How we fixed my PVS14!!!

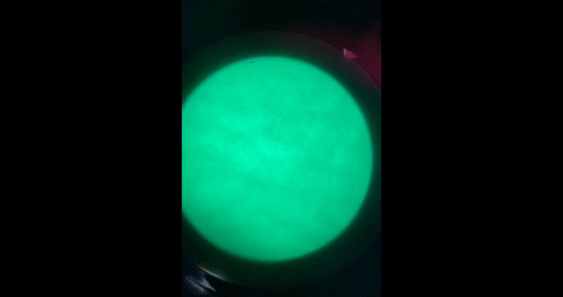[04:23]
side you can see that there's an up and down line and there's a few other markings where it's like yeah something's in there but if you're outside running around it's it you really can't tell let's go do that right now so guys exact same thing this is my front yard you can see the shooting steel just right there by them trees there's huggy the hunting buggy it's trailer and there's the
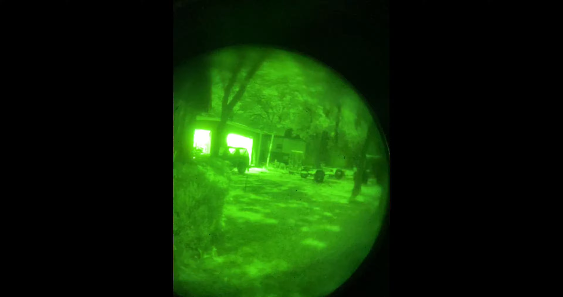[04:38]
shed with the suzuki samurai and the rv
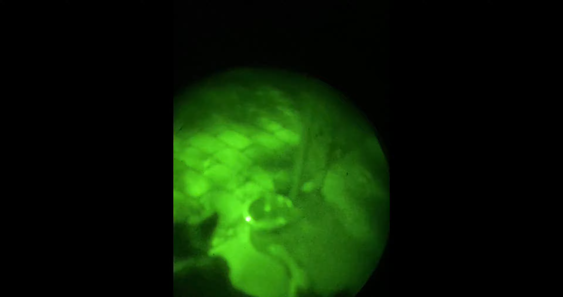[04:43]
who's a good boy yeah see no autofocus but anyways like as you're looking through here you can't really i mean there's a little bit of that burn in
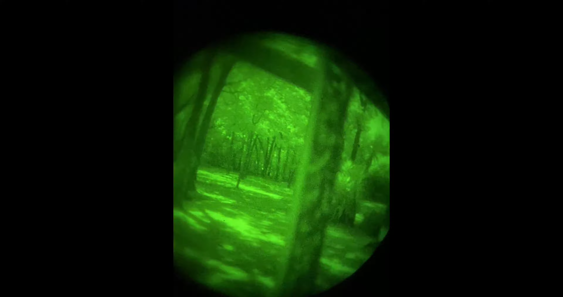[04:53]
i mean obviously blemishes are there um but that wasn't caused by this there's a little bit of
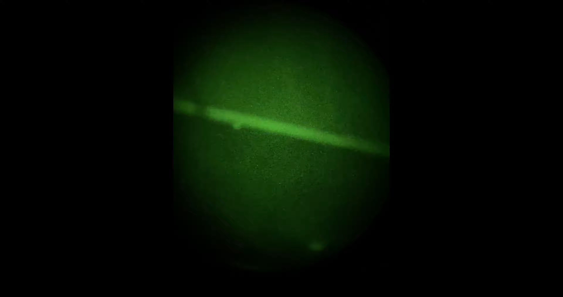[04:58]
the burn in but if you're out looking around it's not